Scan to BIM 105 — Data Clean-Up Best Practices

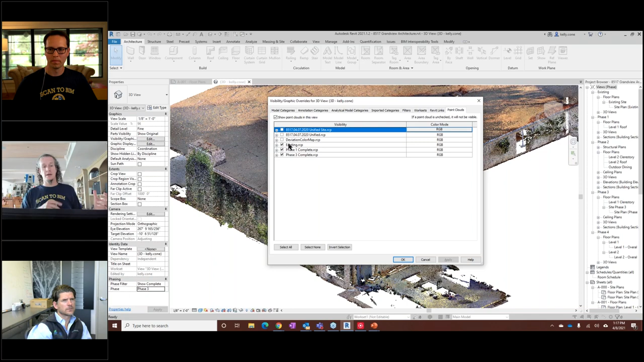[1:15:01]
ran it, uh, ran it in Verity, uh, to just kind of see where my deviations were, which by the way, gave me this lovely thing that I can turn on as well. Um,
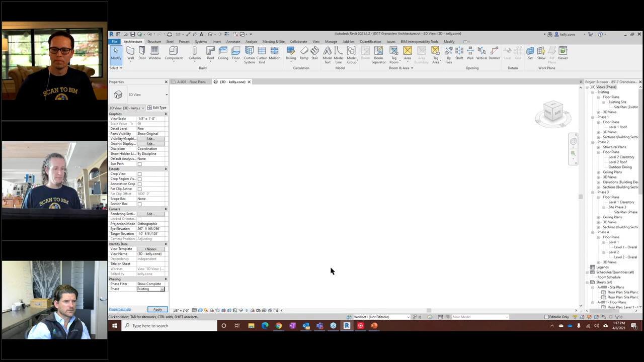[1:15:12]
right. Because that, this was what we actually designed the tool to do was to be able to do a heat map. So I can kind of say, Oh gosh, anything green was modeled within an inch.
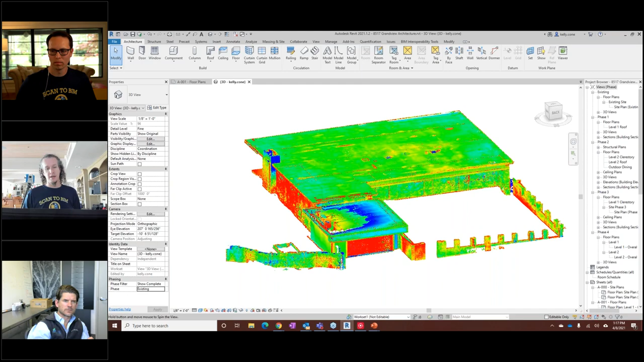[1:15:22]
Uh, so I actually did a pretty good job modeling. Apparently, um, uh, anything blue or anything red is going to be further off.
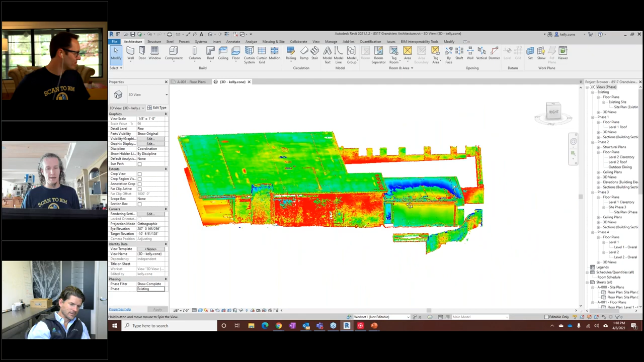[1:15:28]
Um, this wall is red because there's a bunch of ivy on it.
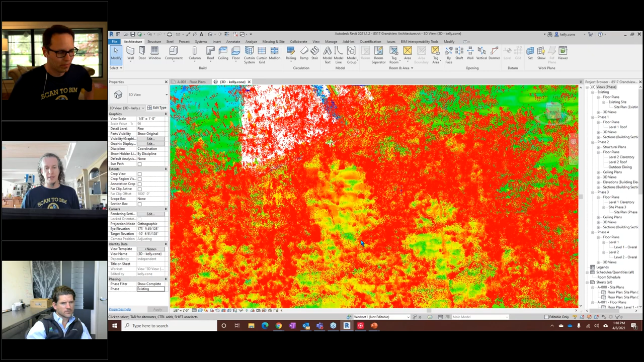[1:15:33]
Uh, and then, um, uh, but anyway, at that point,
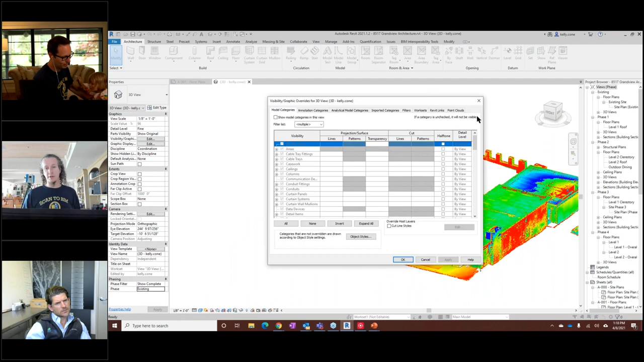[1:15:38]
I've also then exported out using the colors and, uh, then each one of those point clouds is mapped to a phase and has a phase, uh, demolished. So the, the existing point cloud, you'll see is created in existing, demolished in phase one.
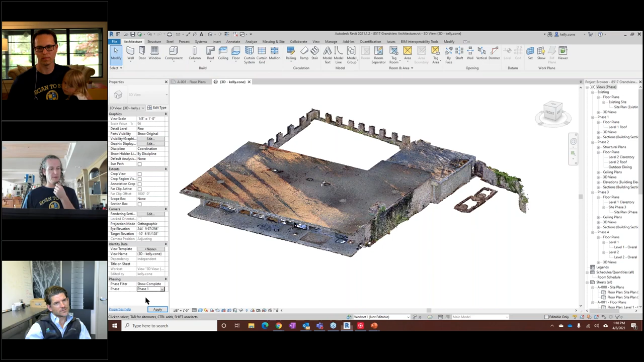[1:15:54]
If I change the view here to phase one, that one will disappear and, uh, you'll see a different point cloud. And then that one is created in phase one, demolished in phase three.
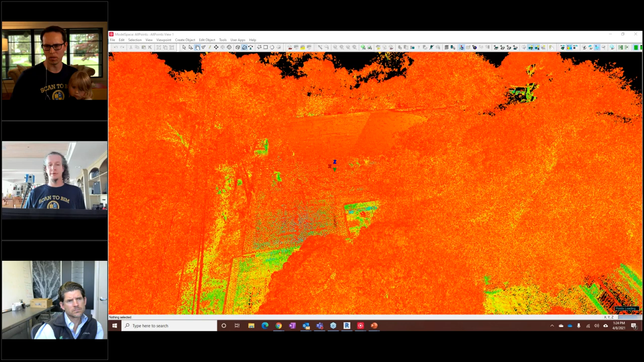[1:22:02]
Um, unification. Yep. They're using a volumetric grid voxel based grid. Um, so basically, um, you know, I've, this is, uh, it's my house, but I test scanners.
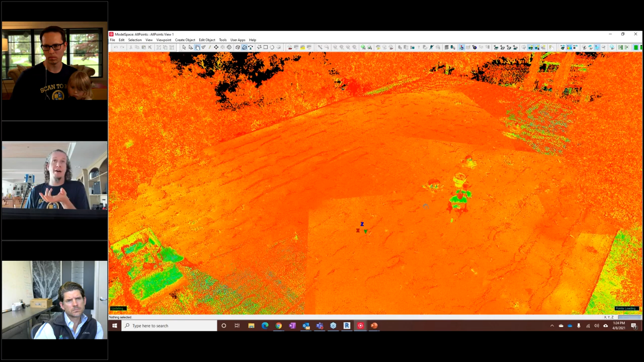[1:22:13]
So I have like 300 scans of my house, which is absurd. And there's all sorts of duplicate data. I don't need it. I probably have a point per one hundredth of a millimeter, uh, at this point.
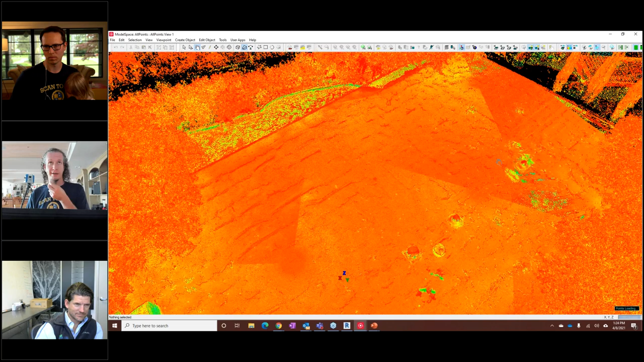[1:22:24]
So what you can do in these is, uh, you can basically, gosh, it's been so long unified clouds. Um, so if you do this, uh, you can basically set a spacing and it's for the entire space. Um, and all, all of these recap, in fact, has a tool that can do something similar to this as well. Um, basically you can go through the process and just say, Hey, I only need a point. You know, there's various settings that you tweak, but I want a point for every,
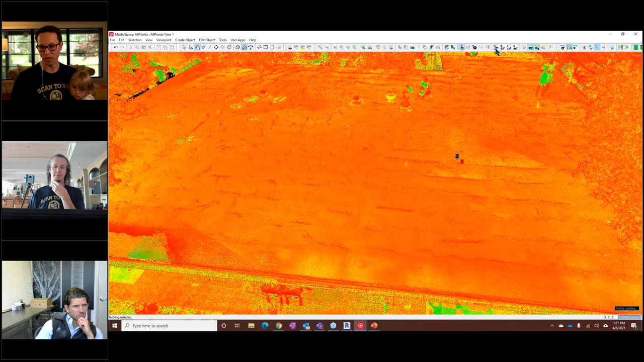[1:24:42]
uh, reduce the point cloud size, uh, and still keep the normals. It's not a unified, it's going to be structured, but it's a manual process where you go under edit, I think edit object, and, uh, you're going to be able to reduce the, uh, the point cloud size. Um, you can also do this on import as well,
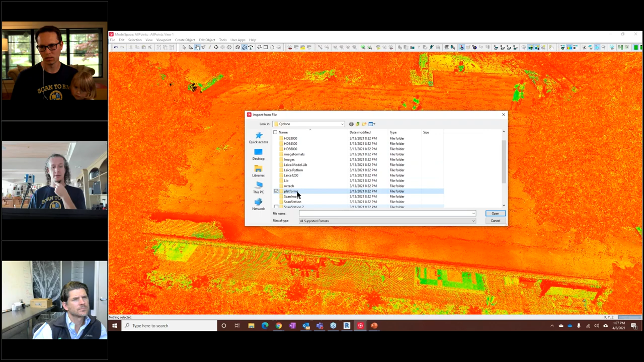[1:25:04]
uh, in a batch way by basically, uh, when you, when you go through the import settings, and I, I've seen as a version of this too, almost everybody does, you can tell it to take every other row and every other column or every third row and every third column or every fifth row and every fifth column, right? So you're basically bringing in less dense data than you captured, which there's a lot of advantages to that in terms of processing speed, in terms of, you know, if you've over captured in the field, which is a very common problem with RTC 360,